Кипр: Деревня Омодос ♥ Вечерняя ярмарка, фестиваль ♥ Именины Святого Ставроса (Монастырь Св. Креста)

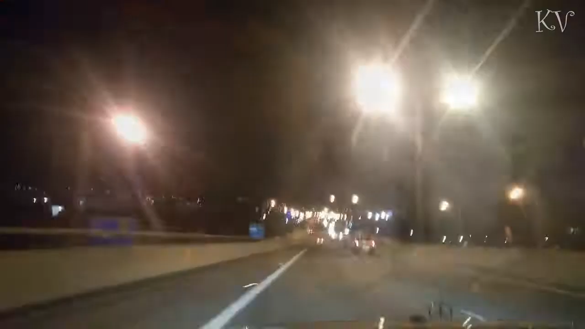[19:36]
Покажу вам сейчас как выглядеть ночной лимасол. Вот так, из машины.